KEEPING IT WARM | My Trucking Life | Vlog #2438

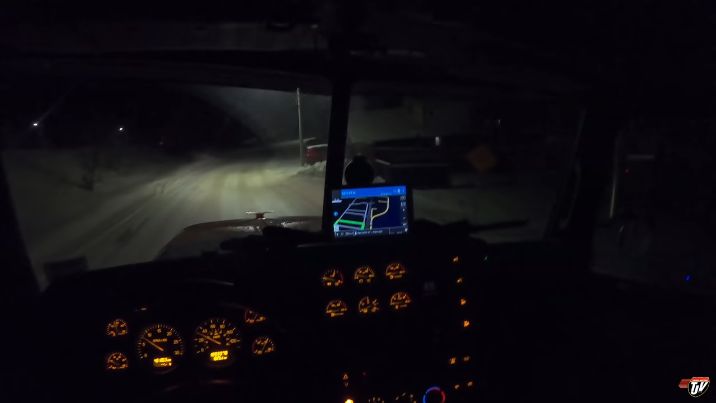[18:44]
Quietly roll past all these sleeping people. I got... Continue along this road for 5 kilometers. Thanks, Karen. I was planning on it. Well, this is the hill. I'm empty, so I gotta take a little bit of a running start at it. It's not a very big hill, but it is very steep. Like I said yesterday, about at least a 12% grade, at least.
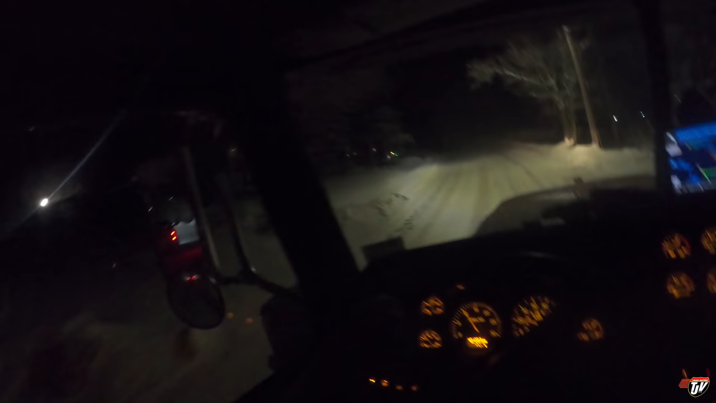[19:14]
Not much room. This stretch of road is pretty fun. It's more fun when I don't have a vehicle behind me with their high beams on. But there's, it's almost like the neighborhood here did a collective effort to decorate for Christmas. There's a few little decorations here and there, but as you go down the road further, they get more intense.
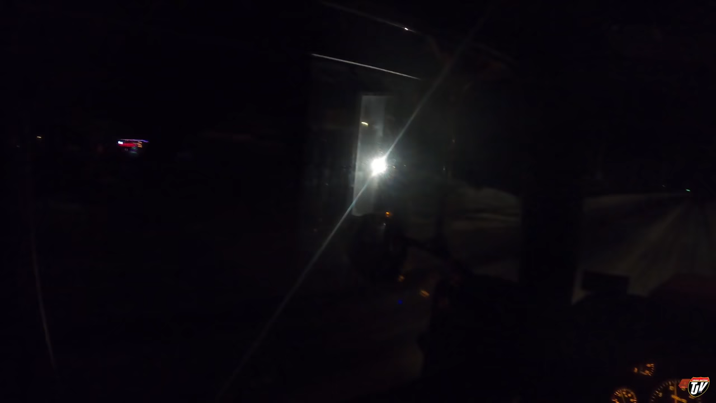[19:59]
Oh, there's a big one down there.
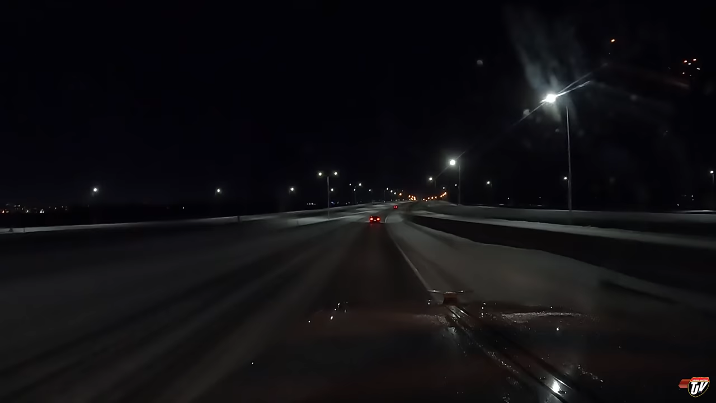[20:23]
in Winnipeg, and you can see how cold it is just by all the exhaust coming out over the buildings, and you can probably see it in my mirror there. Whew, yep. It's minus 30, plus the wind chill. Plus us moving through the air, which makes it even colder in the truck. But I'm nice and toasty warm in here. This Peter's keeping me nice and warm.